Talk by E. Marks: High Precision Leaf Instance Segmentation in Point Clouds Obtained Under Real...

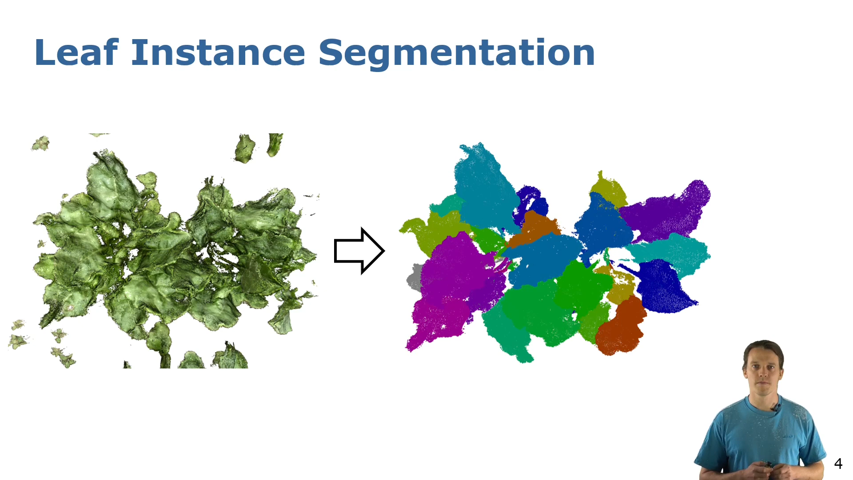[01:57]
This is a well studied problem in autonomous driving scenarios but it has not been investigated so much in agriculture yet. We work with point clouds that are computed from images using photogrammetric tools as this allows us to cover the whole agricultural field in a reasonable amount of time. As you can see in the center of the image the density of the obtained point clouds is very high. The segmentation process is however quite challenging due to different noise types that can be seen here in the red boxes on the right.
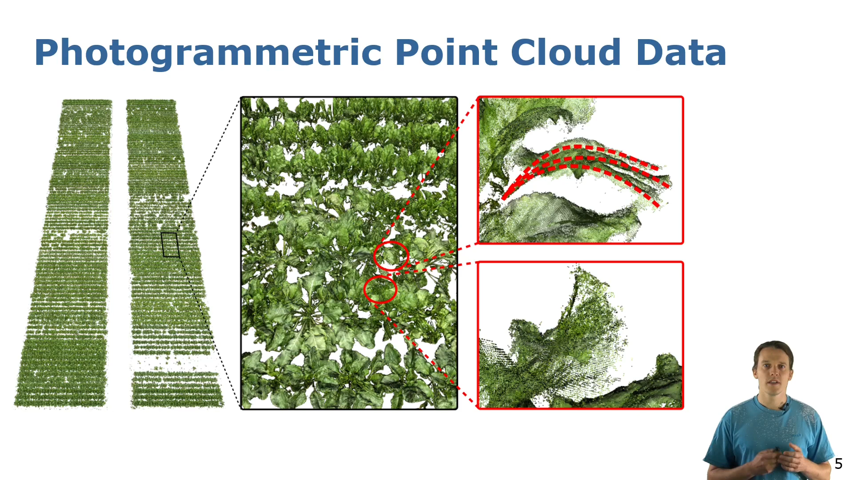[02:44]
The temperature deformation of the leaves leads to multiple instances of the same leaf as you can see in the top right and wind influence creates these stray points you can see here on the bottom right. This leads actually to many segmentation errors when using current state-of-the-art methods.